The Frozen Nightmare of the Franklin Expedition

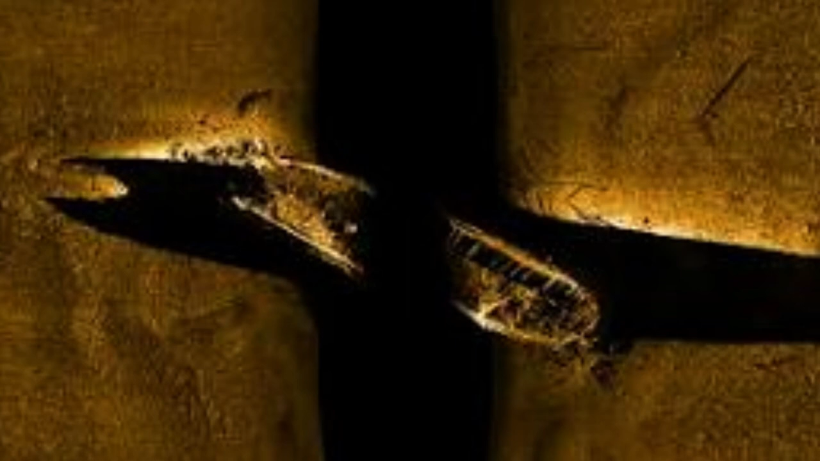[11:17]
Modern Sonar was able to pick up the outlines of these wrecks beneath the ice and discover the Erebus in 2014 and the terror in 2016.